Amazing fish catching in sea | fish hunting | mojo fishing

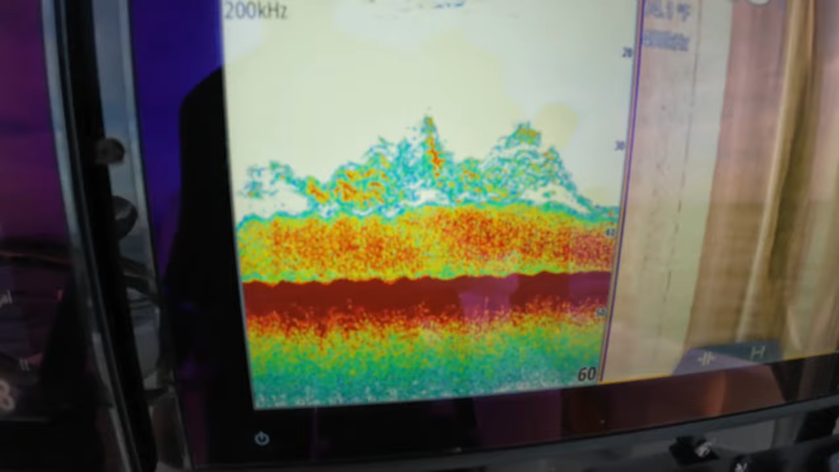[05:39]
So, something down there. See what we got.
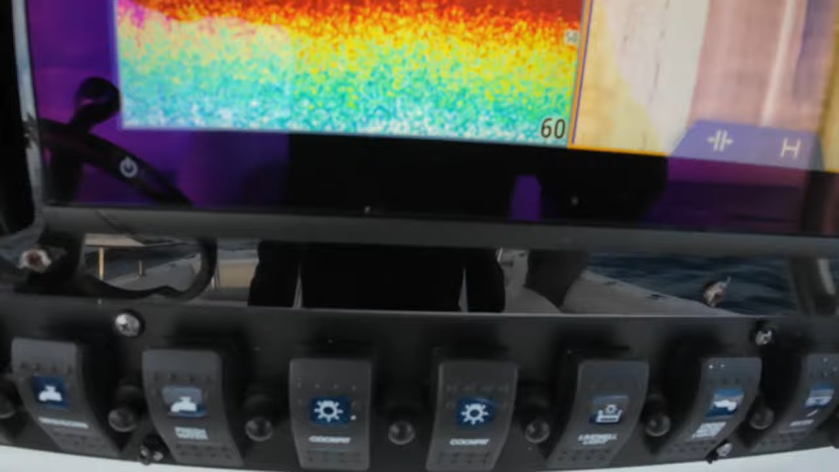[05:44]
Let me change this into the Echo. There you go.
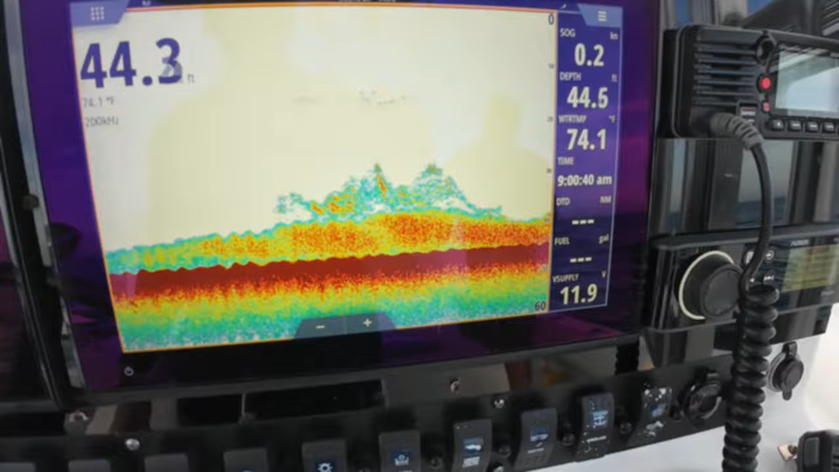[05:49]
On screen: water 74.1°F
So that's where we are, you know, on top of it right now. Let's see what we have, what's going on.